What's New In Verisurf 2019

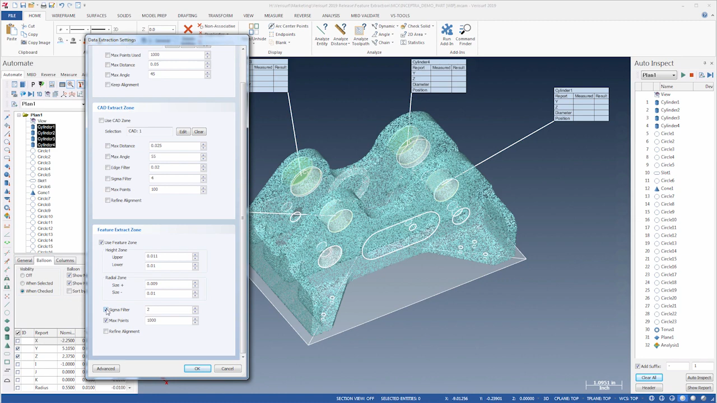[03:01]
In either case, a Sigma filter enables scanner noise reduction based on the standard deviation of the feature fit for more accurate inspection results. A powerful group alignment option is available to best fit
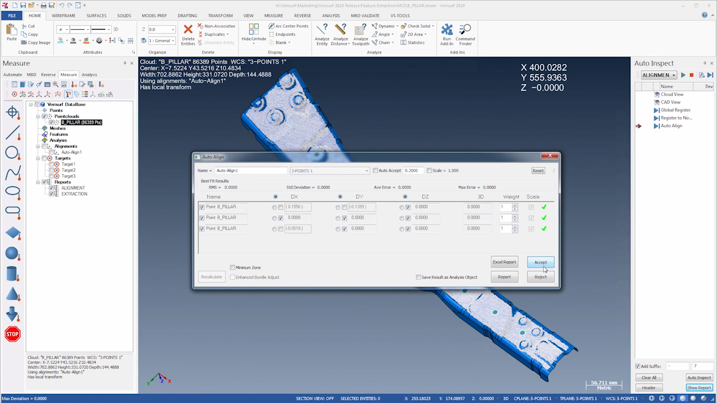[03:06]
the scan data to localized regions of the model to assist in the extraction of features on
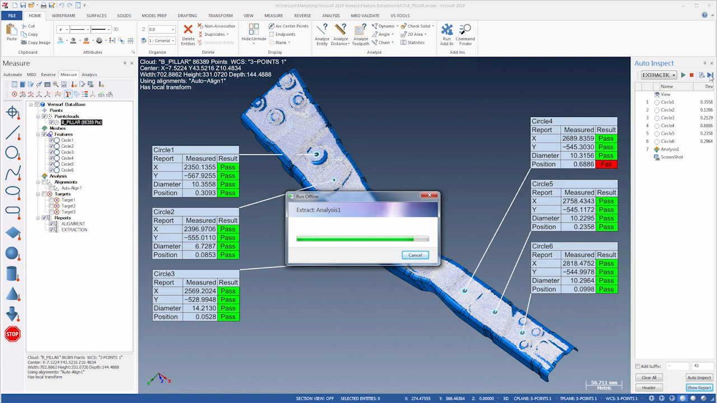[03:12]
parts that are flexible or challenging to hold in their nominal defined form. Feature extraction is run from the Auto-Inspect Run Offline speed menu, or by selecting the blue Run Offline button,
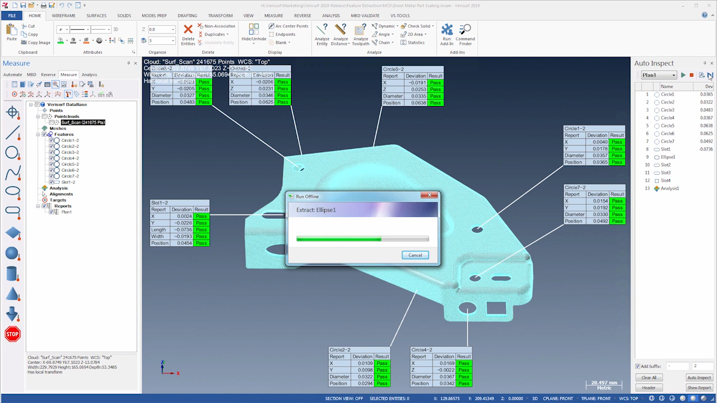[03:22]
and the operator can track the feature extraction status using a progress bar. The PowerMesh function in VeriSurf 2019
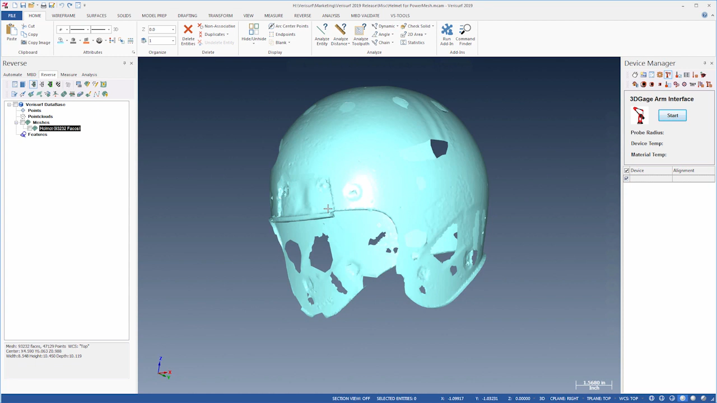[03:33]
simplifies and enhances the accuracy of mesh-based reverse engineering workflows. PowerMesh is a fast, powerful, one-click solution that can create, clean up, refine, smooth, and close a mesh, and will preserve color information in the scan data. PowerMesh can also append multiple overlapping point clouds and meshes,
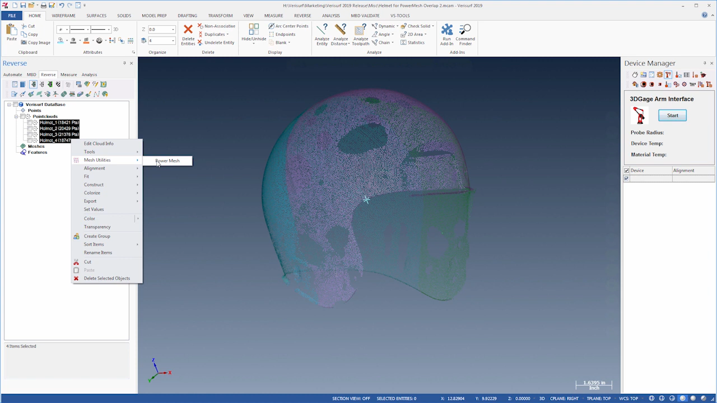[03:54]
and is a natural first step when creating models from mesh data.
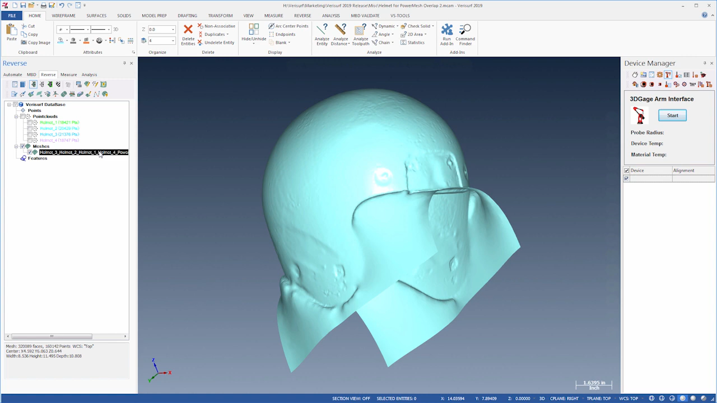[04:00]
VeriSurf 2019 now supports live color scanning, including point clouds and meshes, from a variety of scanners,
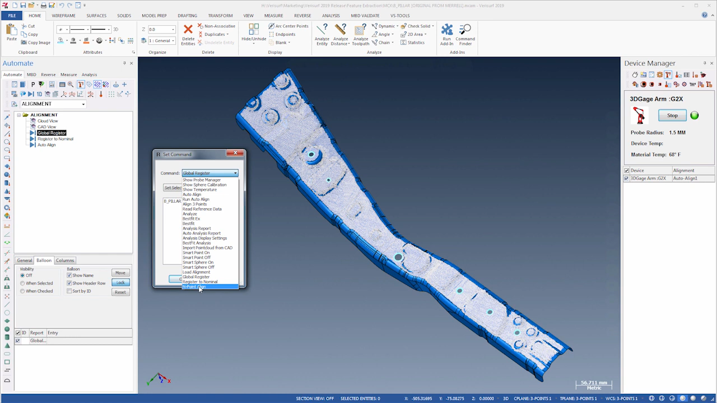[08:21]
Register to Nominal, and Endpoint Align to enable use of these powerful alignment tools inside an inspection plan. This addition greatly expands VeriSurf's ability to automate part inspection using non-contact scan data.
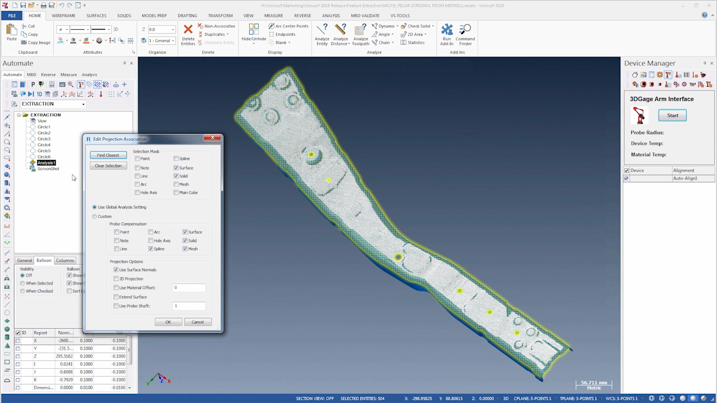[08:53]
which is used to associate analysis objects to CAD entities, includes a Clear Selection button to clear any existing associations. VeriSurf 2019 Streamlines inspection by indexing the points and analysis objects to their MBD callouts.